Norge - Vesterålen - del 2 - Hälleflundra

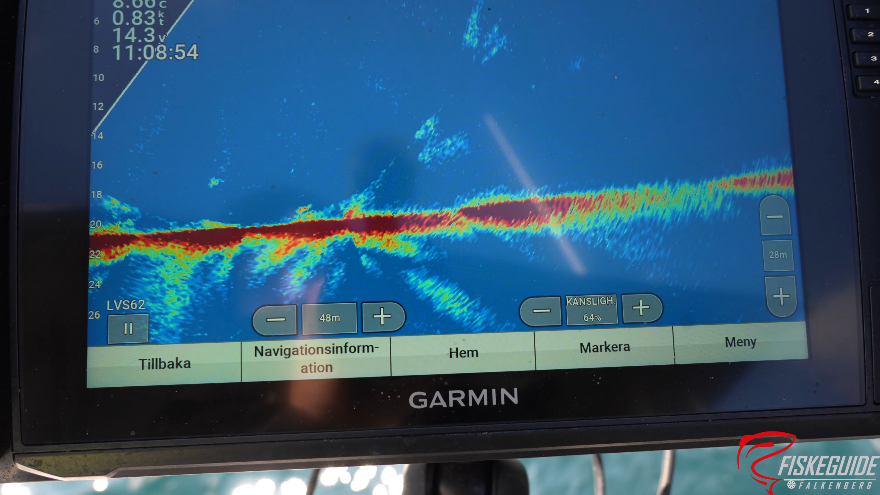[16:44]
Tror det är stort stimme, säg eller torsk. Ska vi förbi oss här. Det är där borta guldet är. Stora fiskarna. Marcus! Är det plundra eller? Vi tror det. Nej, det tror jag.